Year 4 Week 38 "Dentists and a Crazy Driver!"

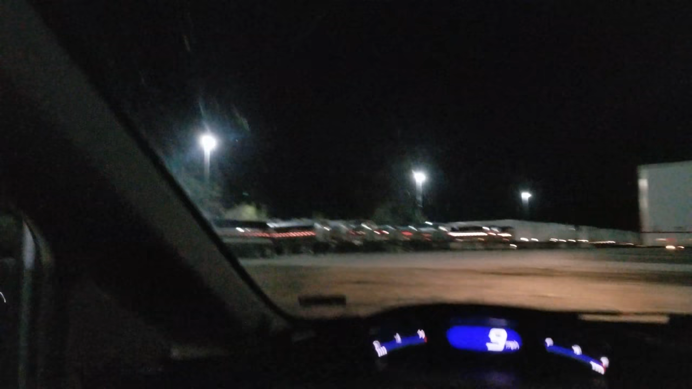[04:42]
Rather bumpy back here. Lots of potholes to try and avoid. Rabbit.
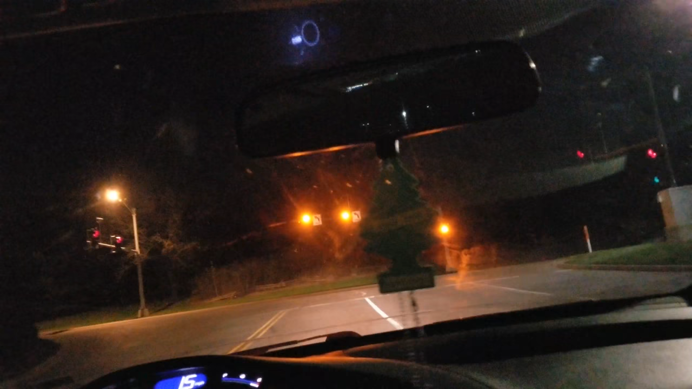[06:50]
That light just turned green too, and then by the time I got here, it turned red again.
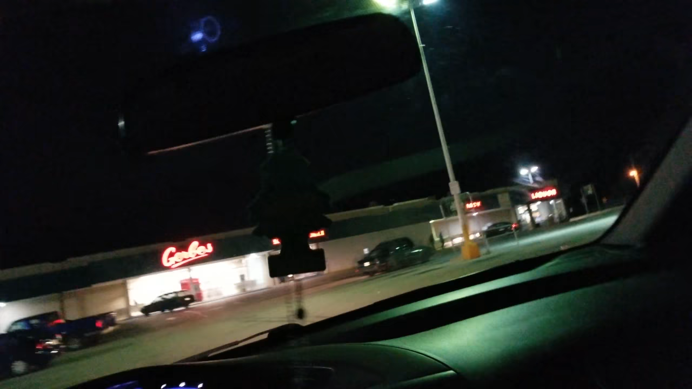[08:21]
And we're here. Speeding up there.